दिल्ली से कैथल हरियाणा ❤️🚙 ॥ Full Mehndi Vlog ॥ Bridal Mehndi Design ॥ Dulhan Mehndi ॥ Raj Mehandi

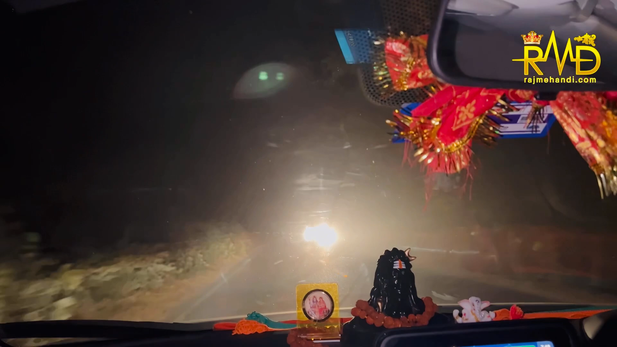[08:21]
बट सामने कुछ दिख नहीं रहा है, फॉग ज़्यादा है, लेकिन फिर भी हम गाड़ी को आराम आराम से ड्राइव करेंगे। और 4 घंटे का रूट दिखा रहा है दिल्ली का, तो लगभग लगभग दिखा रहा है
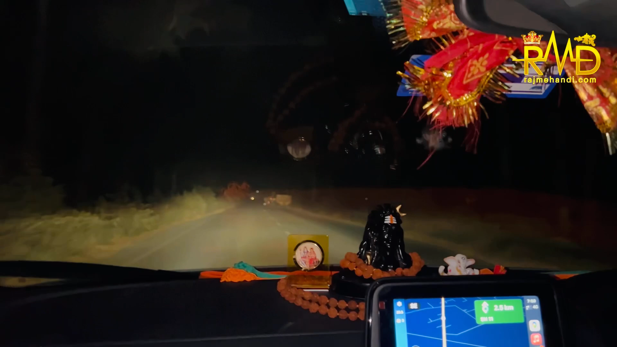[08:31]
11:18, तो मे बी 11:30-12 बजे तक हम अपने घर पहुँच जाएंगे। और गाइस बहुत ही अच्छा लगा,
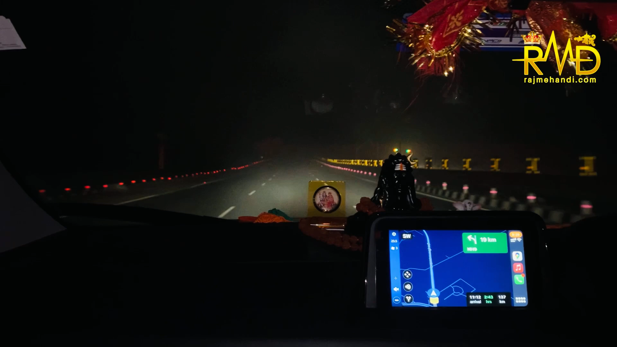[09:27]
और मैंने अपनी पार्किंग लाइट जला ली है, देखिए आगे कुछ दिखाई नहीं पड़ रहा है यार कि एक्चुअल में सामने है क्या। देखिए आप कितना तेज फॉग है, मतलब सीरियसली यार अनबिलीवेबल, मतलब आगे क्या पता ही नहीं, बट चल रहे हैं फिर भी हम।
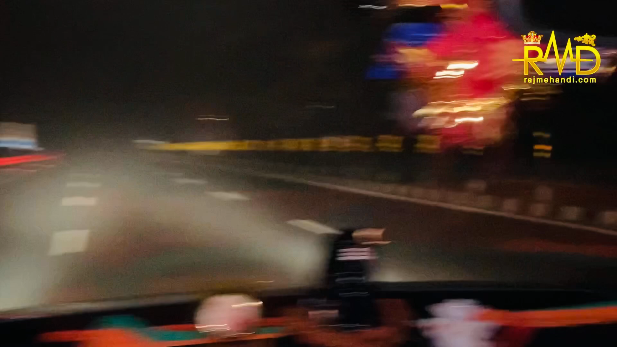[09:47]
और मैं फिलहाल अपनी गाड़ी की स्पीड स्लो कर लेता हूँ।
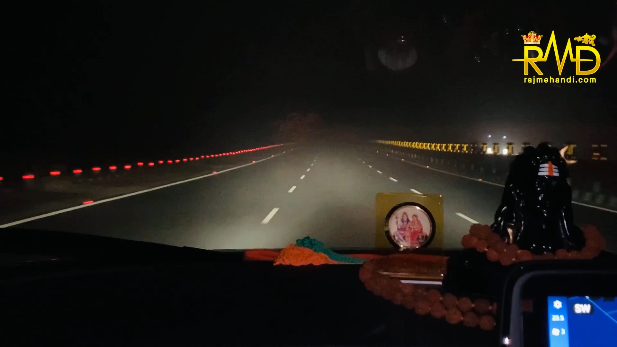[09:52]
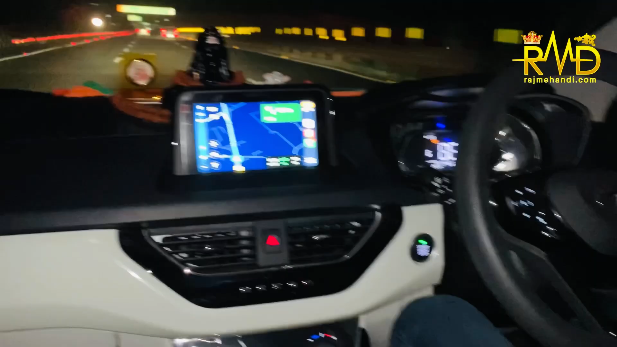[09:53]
गाइस हम लोग विलेज एरिया से एक्सप्रेस वे पे आ गए हैं और ये असम जिंद नारनौल
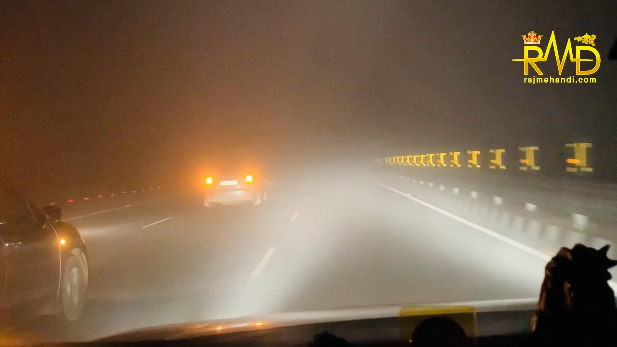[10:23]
दिख रही है और जो आगे वाली गाड़ी है बहुत पास में है लेकिन क्लियर नहीं दिख पा रही है और फॉग इतना है कि आगे जाने की हिम्मत ही नहीं हो रही कि अपनी गाड़ी की मैं स्पीड तेज करूं।